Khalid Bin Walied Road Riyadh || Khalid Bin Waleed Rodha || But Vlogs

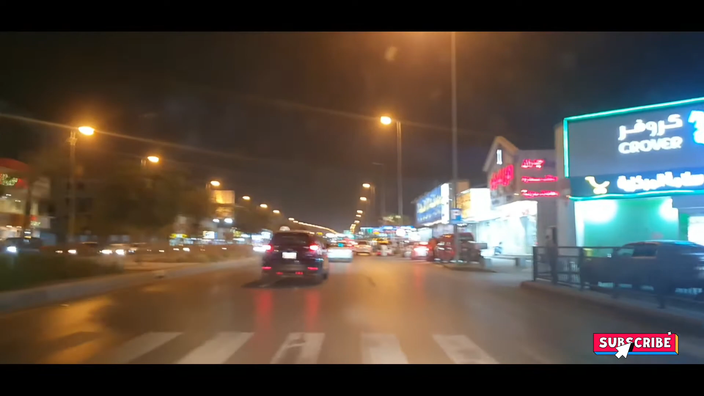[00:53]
خالد بن ولید روڈ کہتے ہیں آج ہم اس پی جا رہے ہیں یہ دیکھیں میں نے سوچا کہ آپ لوگوں کے ساتھ شیئر کروں یہ بہت ہی پرانا روڈ ہے خالد بن ولید روڈا میں اور مین روڈ ہے یہ روڈا کا پورے روڈا کو یہ کور کرتا ہے تقریبا جدھر سے شروع ہوتا ہے یہ روڈا اور جدھر تک انڈ جاتا ہے یہ پورا
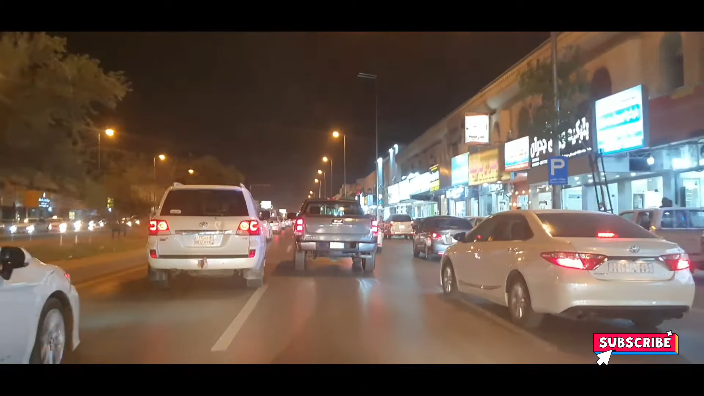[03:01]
میں یہ دکانے ہیں رنگ کی ٹائلز کی پلمبر کی بجلی کی لائٹنگ وغیرہ کی ہر قسم کی دکانے ہیں ادھر یہ وال پیپرز یہ آج کل بہت چلے ہوئے ہیں وہ بھی دکانے ادھر ہیں یہ دیکھیں ماشاءاللہ الحمدللہ یہ سعودیہ میں خاص کر ریاض میں یہ بہت اہمہ علاقہ ہے روڈہ روڈے کی یہ شارہ خال بن ولید کی میں آپ کو سہر کرا رہا ہوں آپ کو وزٹ ایک چھوٹا سے کروا رہا ہوں یہ دیکھیں